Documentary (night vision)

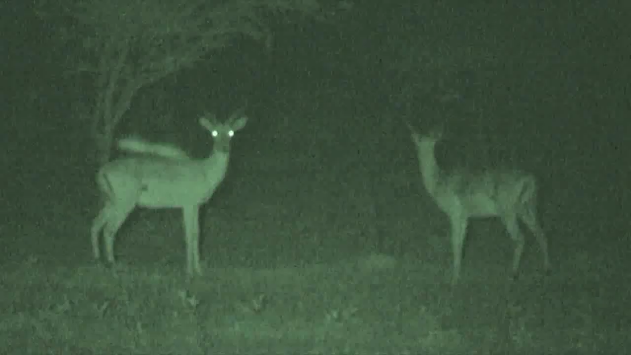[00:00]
These two males have separated from the herd and are having a friendly sparring match, but they can sense something on the wind. Something in the distance is attracting their attention, and they are monitoring it closely.